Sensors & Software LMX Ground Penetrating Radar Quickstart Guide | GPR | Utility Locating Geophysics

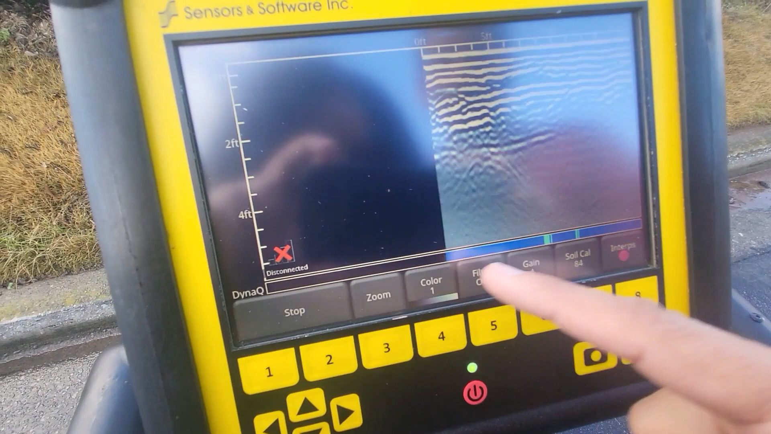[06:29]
right i can zoom in and out i can go less depth or i can go greater depth if i want okay position i can widen it out or i can shorten it
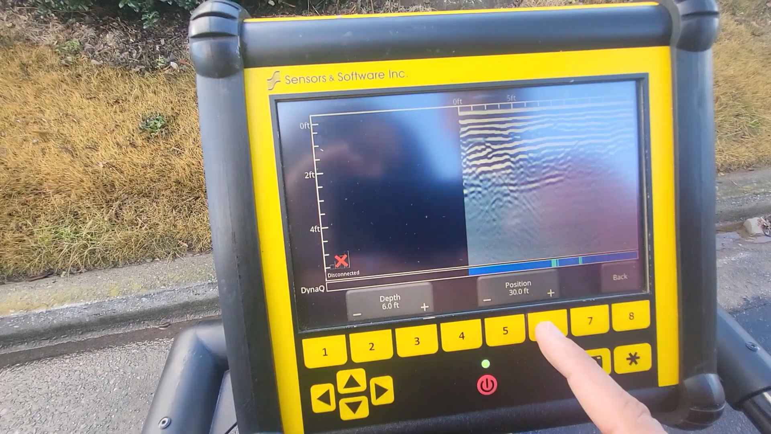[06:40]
if i want um i can adjust my gains right so the gains are a little
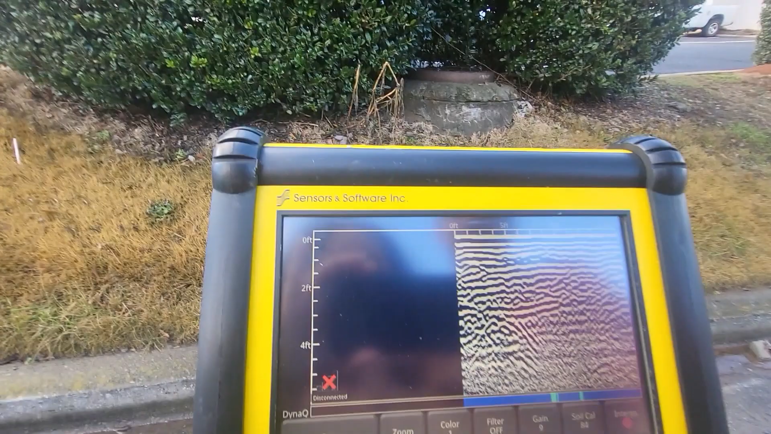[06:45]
high here but now you can see as i'm toning them down a little bit so here is
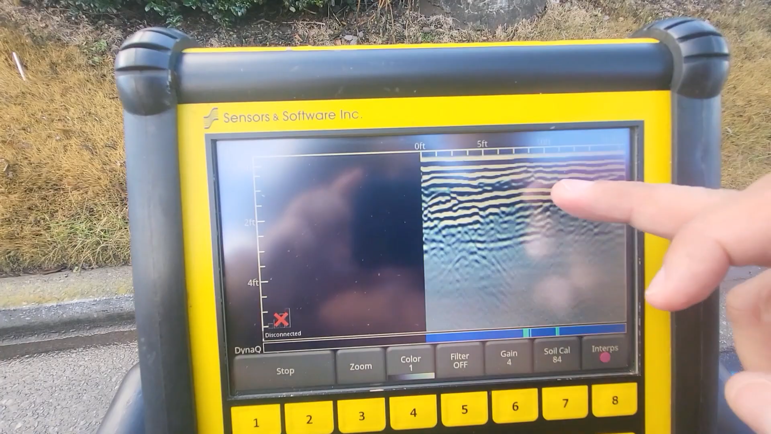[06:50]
the bottom of the pavement and then here is my uh power line
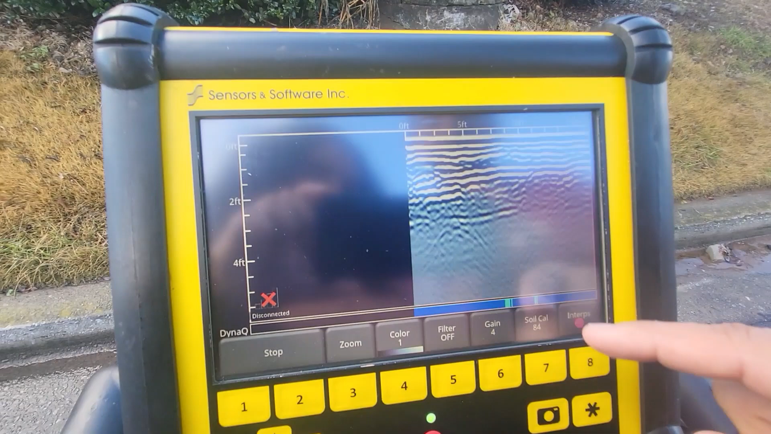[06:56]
and then down here is actually another line which is marked as power on the ground but i think it's probably
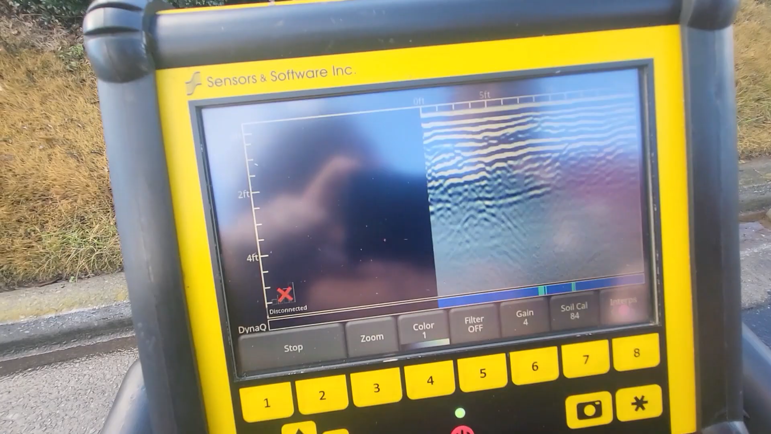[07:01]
an abandoned water we've never seen power run through there you can also do your soil calibration and so forth
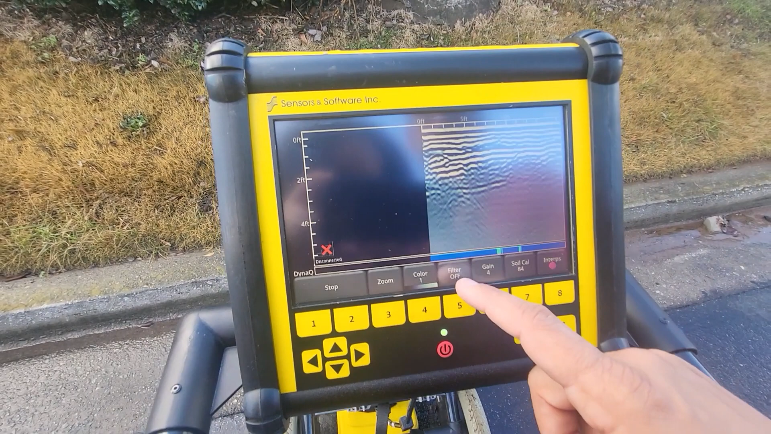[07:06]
if you press filter on and off it's just going to filter uh with a background
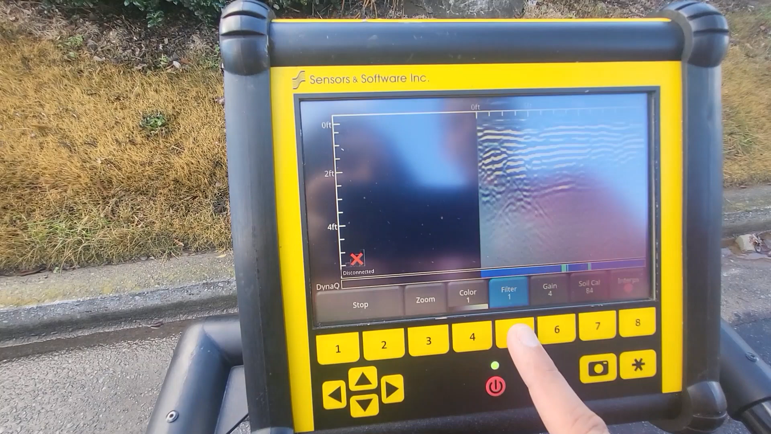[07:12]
and so you can get more aggressive you know as your numbers go higher so that's off that's
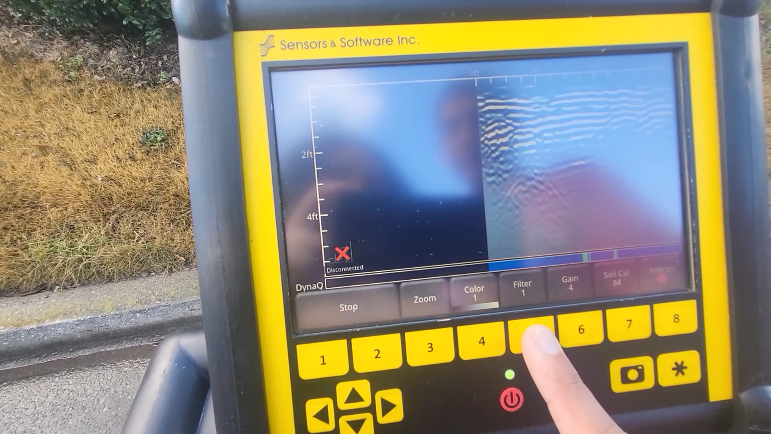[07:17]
a little bit aggressive more more you can see it starts deforming the signal uh more
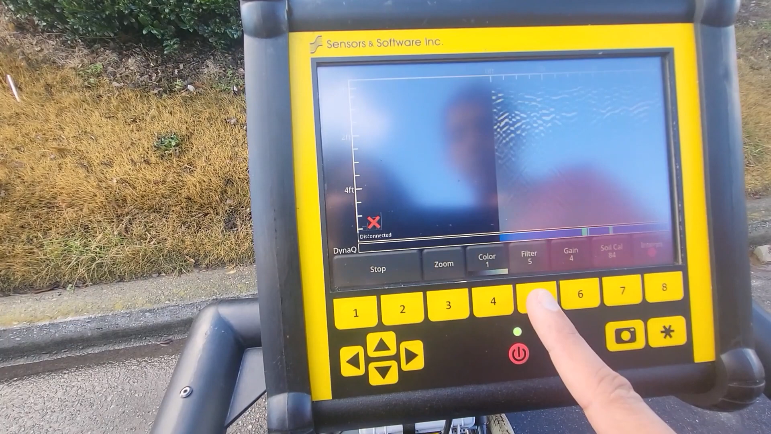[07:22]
and then that's the most aggressive um generally we suggest you know a a
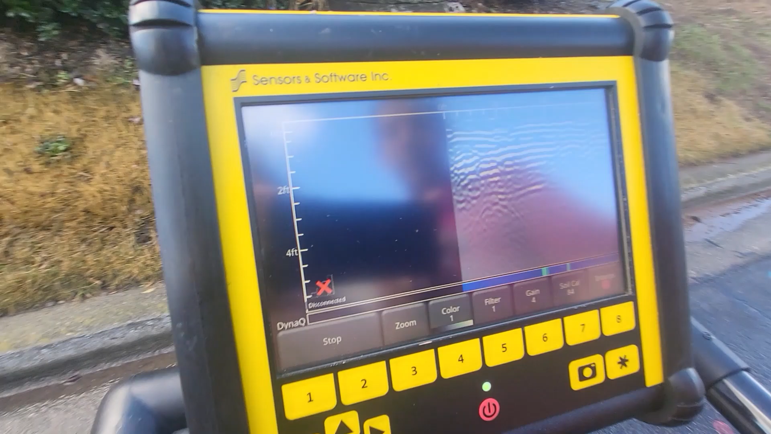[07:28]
non-aggressive filter you can change colors as well if you like
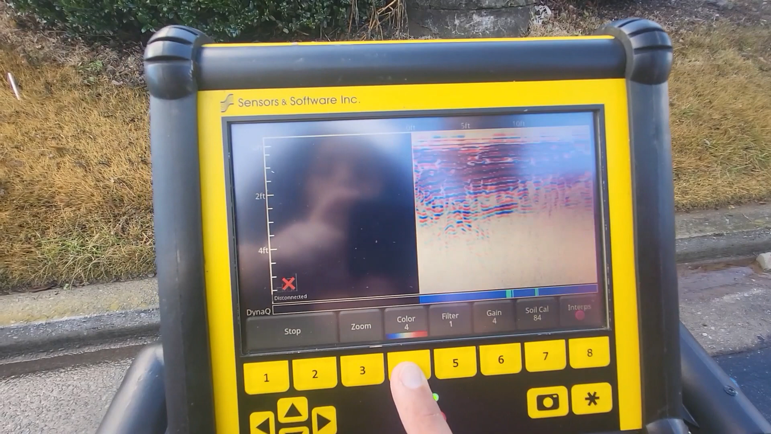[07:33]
it's a user's choice standard is pretty uh typically going to be a
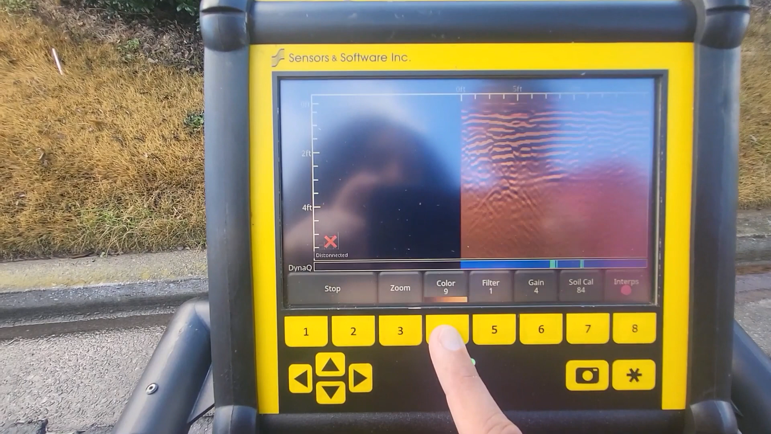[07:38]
grayscale uh uh series like this all right and if you want to do
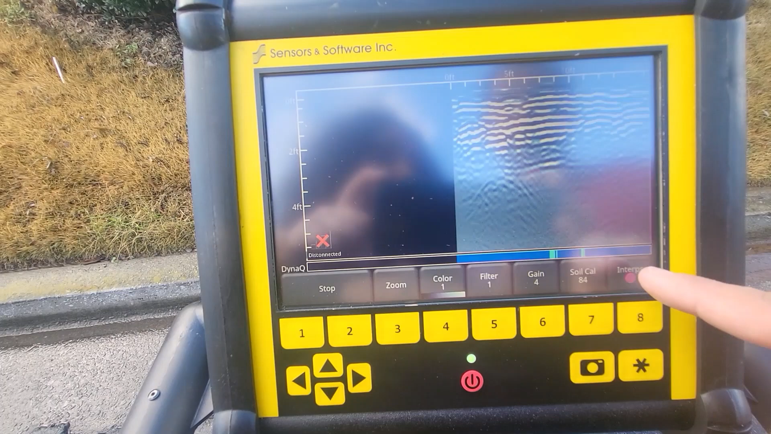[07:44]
interpretations you can go ahead and select whichever color you want you stick it right on there i'm going to use
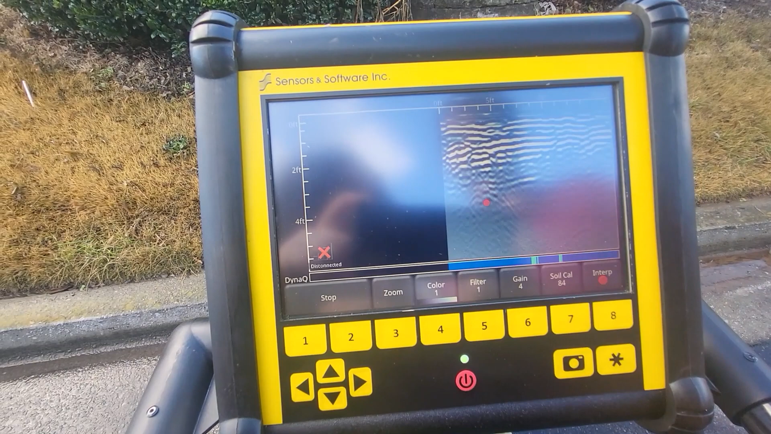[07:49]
red because that's a power line and that has my interpretation on it all right so we stop it